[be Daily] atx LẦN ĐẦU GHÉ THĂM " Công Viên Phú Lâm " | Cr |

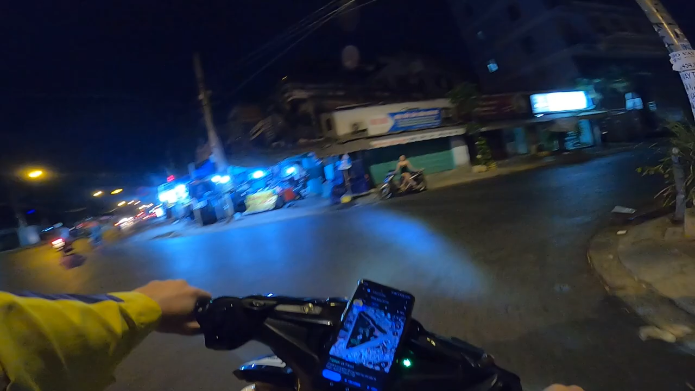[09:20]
Lần đầu tiên tôi xuống cái đường ở dưới gọi là bến xe miền Tây mà cái công viên Phú Lâm này đó anh em. Cho nên là tôi sẽ đi dạo một vòng cho anh em chiêm ngưỡng nha. Hình như giờ này còn sớm á, mới có 9 giờ à.
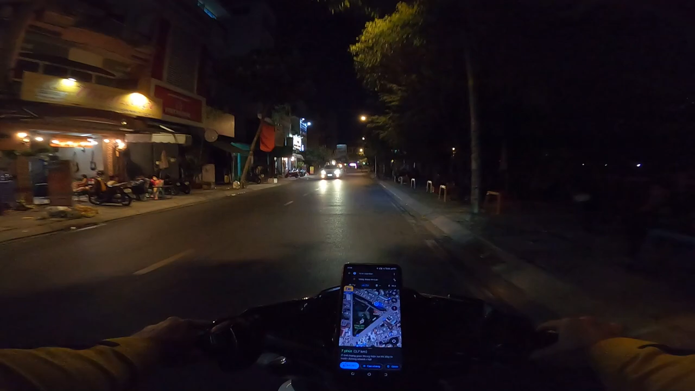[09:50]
Cho nên là cũng chưa có nhiều anh em ơi. Mới vài cá nhân ra, nói chung là vài cành hoa ra đứng à. Tôi đi nãy giờ cũng một vòng công viên rồi đó, giờ đi lại một vòng nữa nè. Không, nghĩa là tôi đi qua đây nữa là đủ một vòng, nãy đi dưới kia. Giờ này mới 9 giờ cho nên là chưa có rộ, chưa có nhiều.
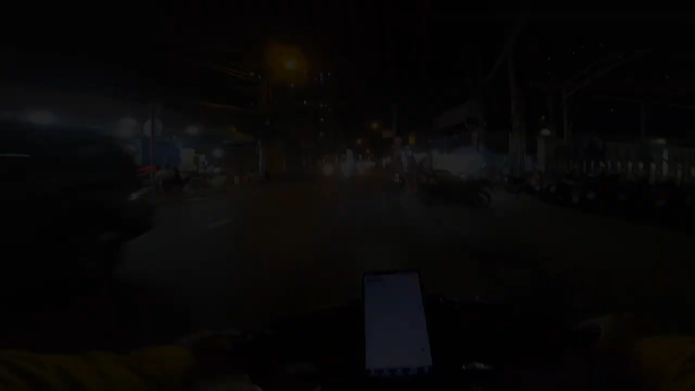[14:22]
Đây cũng thấy có 2-3 chung cư luôn á anh em ơi.